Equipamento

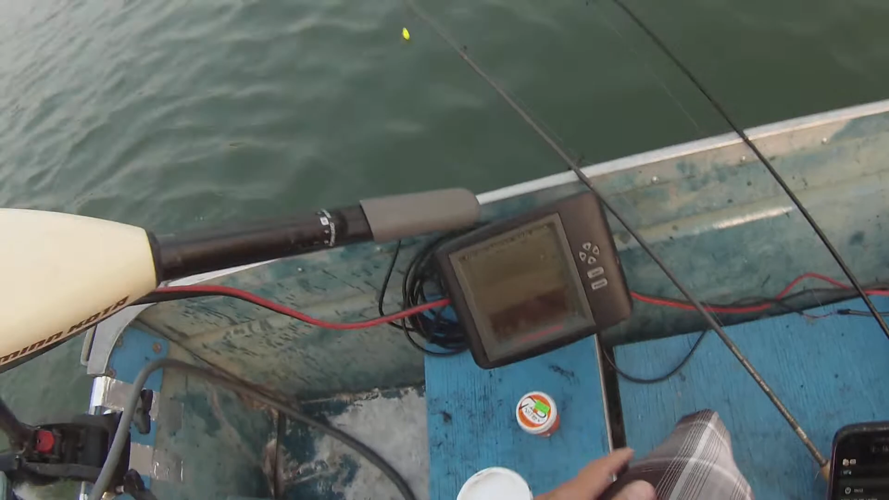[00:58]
a profundidade que eu tô indo Que estrutura que tá debaixo da terra e se tem algum peixe passando